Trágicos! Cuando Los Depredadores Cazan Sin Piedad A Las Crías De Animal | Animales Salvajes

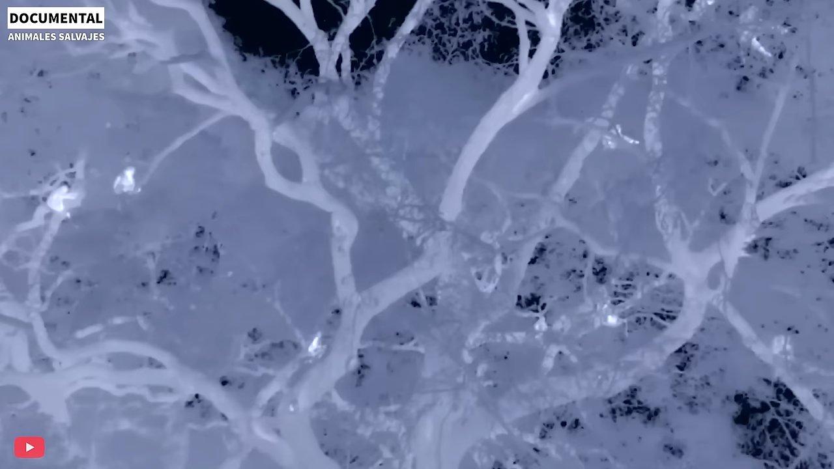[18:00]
Todo el grupo de monos quedó confundido por este aterrado regreso y muy rápidamente el leopardo atrapó al bebé babuino.